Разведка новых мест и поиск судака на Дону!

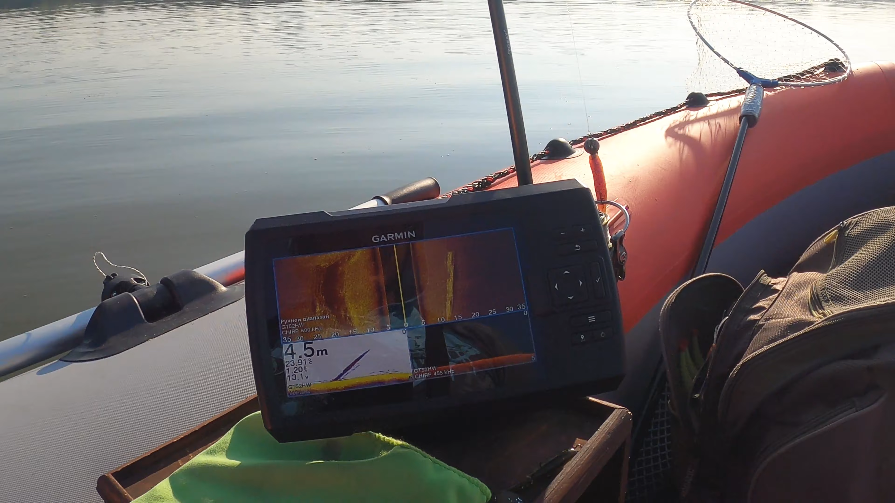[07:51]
On screen: depth 4.5 m
Я также буду обрабатывать непосредственно эту бровку. Но хочу переместиться чуть-чуть вперед. Заодно посмотреть, что покажет эхолот.
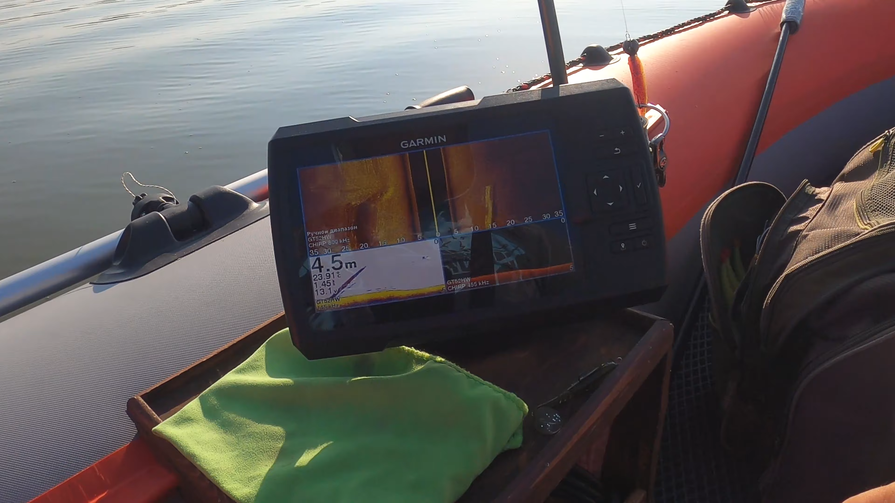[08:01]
On screen: depth 4.5 m
Вот рыбка какая-то. Горида. Прям видно, что такое какой-то неровный его, как-то волнами. Вот какая-то твердость.
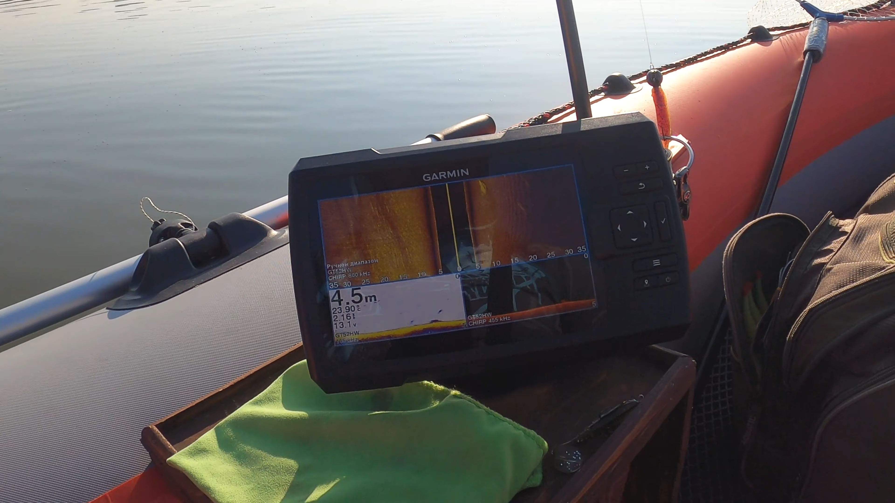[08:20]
On screen: depth 4.5 m
Это может быть и глина. Вот еще какие-то твердости. Но это не рыба. Это, скорее всего, просто либо ракушка, либо вкрапление глины твердой, либо еще что-то.
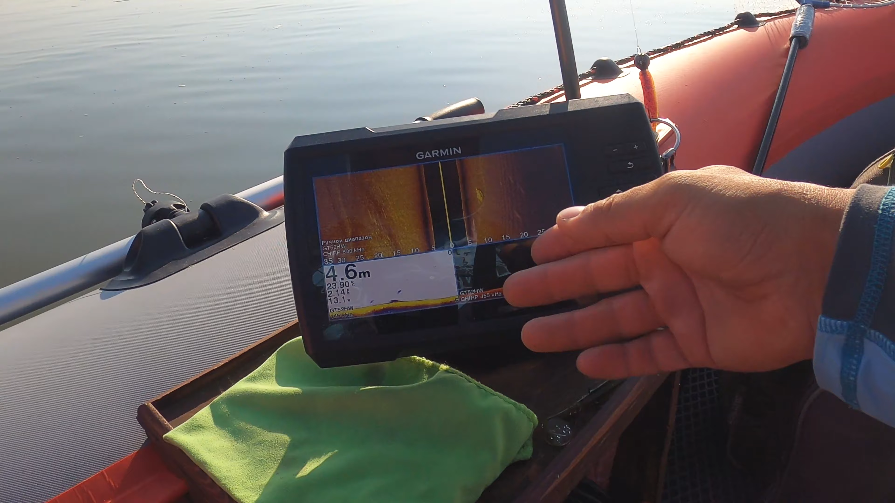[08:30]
On screen: depth 4.6 m
Вот мирная рыбка рассредоточена точками. Вот тут вот можно, кстати, попробовать покидать тоже. Увидел вон там какую-то возвышенность небольшую. Ну, прям такая плотненькая.